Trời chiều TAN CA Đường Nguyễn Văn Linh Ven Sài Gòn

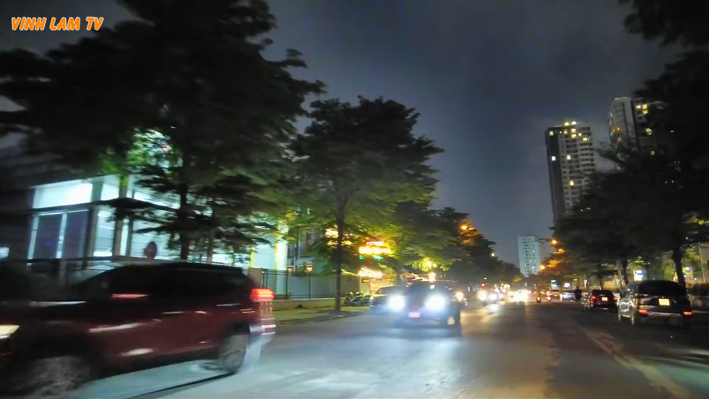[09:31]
Phía bên cánh phải là đó là khu siêu thị Vivo City, đây là phía cổng sau, cái siêu thị rất là dài.
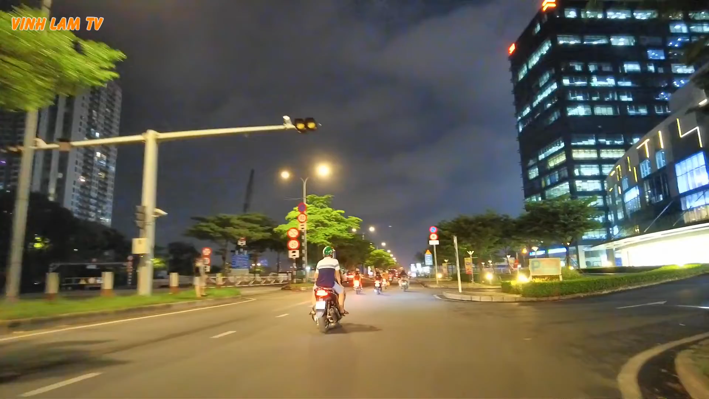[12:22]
Nếu mà quẹo trái thì phải qua tới ngã tư đằng kia. Nhìn lại toàn cảnh cái siêu thị.
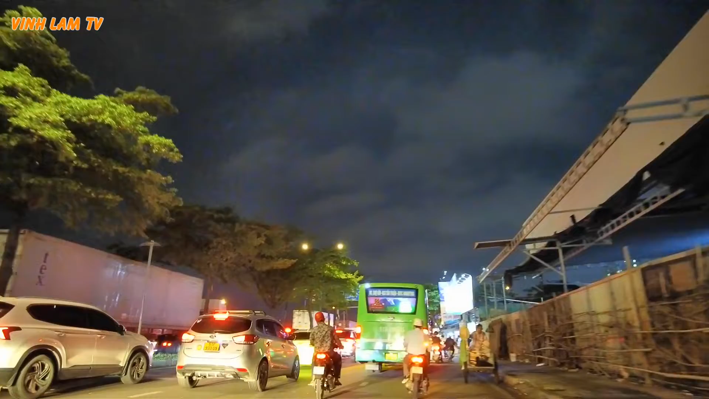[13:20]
Đi tới chút là Bình Chánh nè. Ở đây vẫn còn là phường Tân Phong ha, phường Tân Phong quận 7.
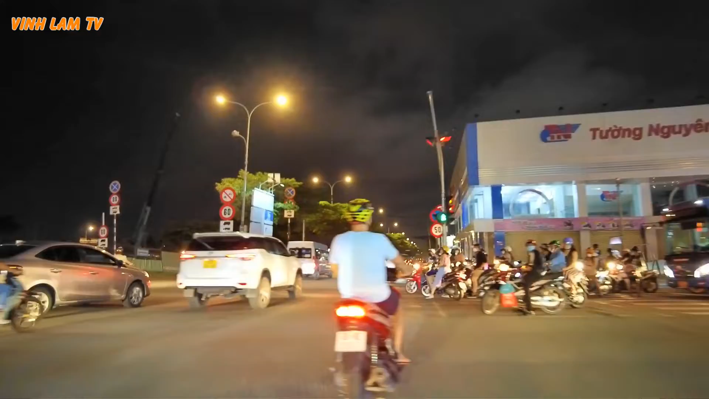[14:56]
Đây quẹo phải là con đường Nguyễn Hữu Thọ, đi qua cầu Kinh Tẻ đó. Nhưng mà mình nay mình sẽ đi con đường ven Sài Gòn thôi, đi để thấy cuộc sống ở khu con đường ven Sài Gòn này nó như thế nào.
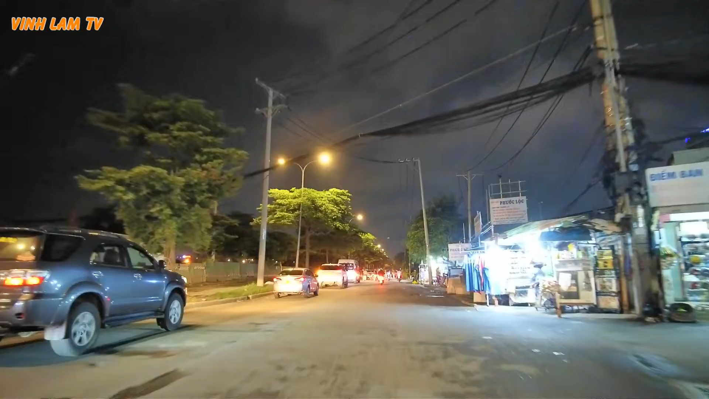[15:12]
Đối với con đường này thì đa phần là đường xe chạy.
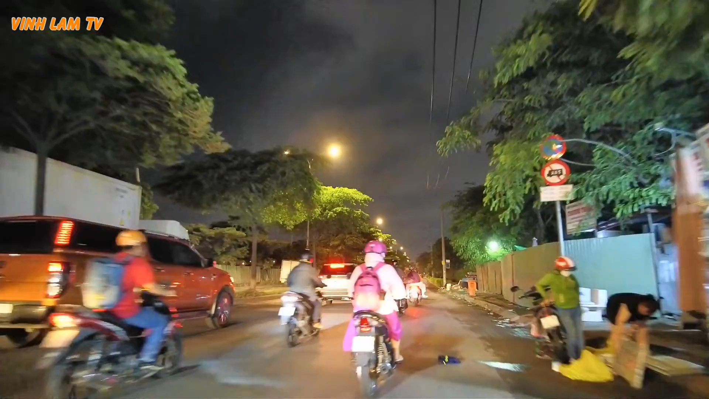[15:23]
Mình thấy ở bên trái là rất là nhiều xe container, xe du lịch. Rồi cái làng bên trong đây là xe máy. Do đường container, do đường Nguyễn Văn Linh này đang làm á, nên ra nhiều phân làng ở đây cũng hơi là lộn xộn. Nên nếu mà đi con đường Nguyễn Văn Linh mà bằng xe hơi thì cũng hơi là nguy hiểm. Còn bên cánh phải thì là khu đất trống và
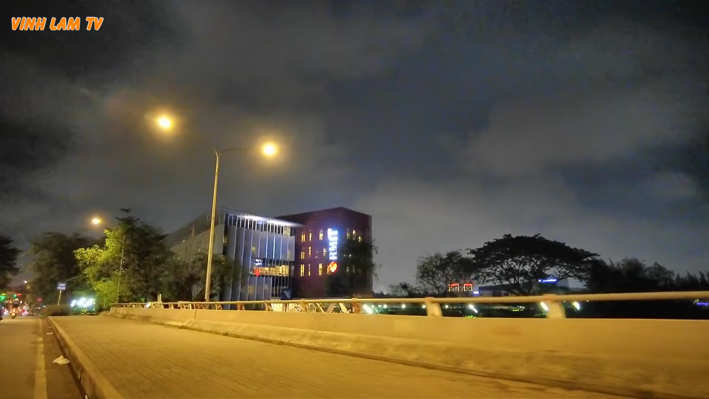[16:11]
mình đi con rạch ông nè, phía bên đây là phía con rạch ông, đi ra cầu rạch ông.